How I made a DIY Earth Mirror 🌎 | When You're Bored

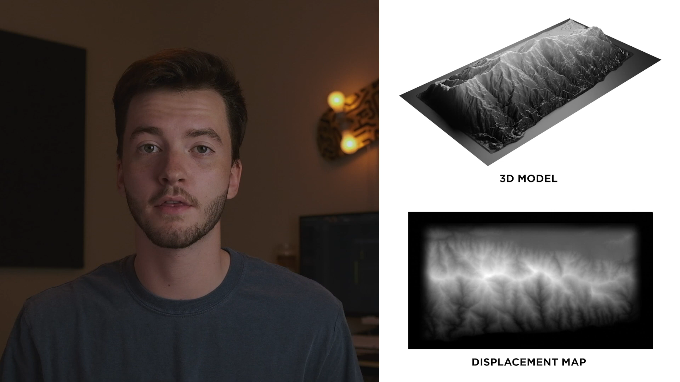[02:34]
and map it to a plane and it would end up looking way better and being way more accurate than if i wanted to sculpt it by hand like i did with the moon mirror but where can i find an accurate displacement
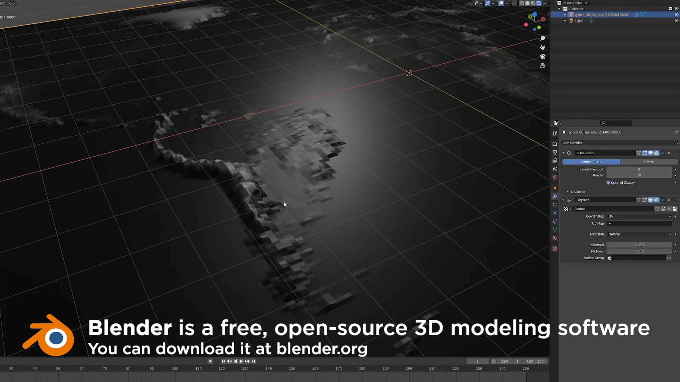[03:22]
you can see as i increase the amount of geometry the detail of the displacement also increases and